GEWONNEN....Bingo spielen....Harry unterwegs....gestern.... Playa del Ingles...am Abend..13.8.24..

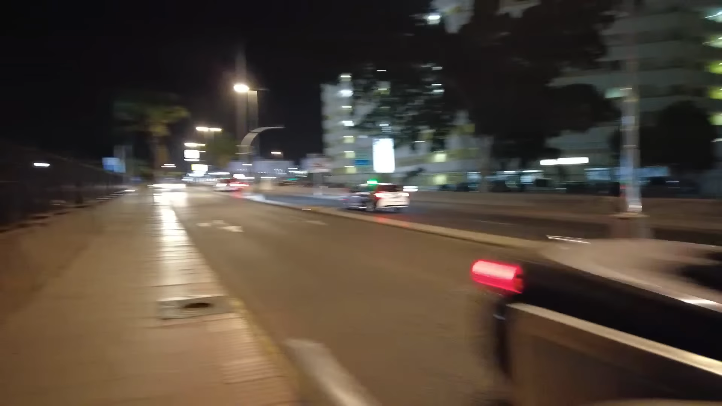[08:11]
Werden wir auch gleich rauskriegen, ob die Schranke offen ist. So, da vorne ist San Fernando, da ist der Burger King.